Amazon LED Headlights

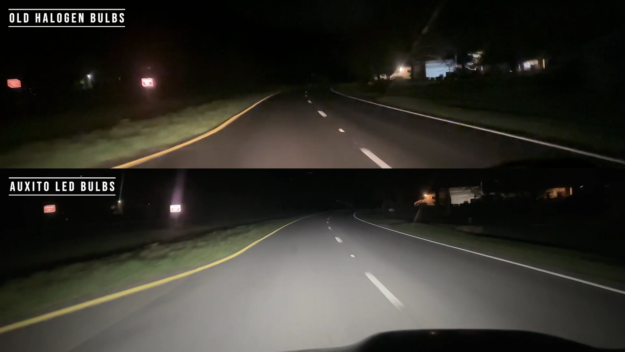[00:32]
Now going down the road is where these new ones really shine. Get it? But seriously, look at those old ones on the top versus the new ones on the bottom. The Oxido LEDs really project a lot further. You can see off to the sides quite a bit. They really do help with visibility and I plan on upgrading the rest of my vehicle lights with these new Oxido LEDs.